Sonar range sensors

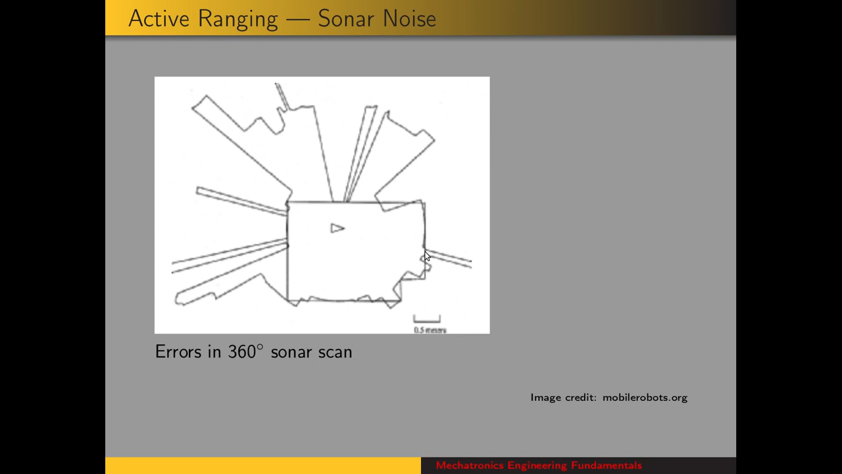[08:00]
And the angles with respect to these places where poor readings were taken before would change relative to the sensors, and we can get better readings then. And so you can update your model using a blend of past and current readings. Besides mapping a room, sonar sensors can be used for obstacle avoidance.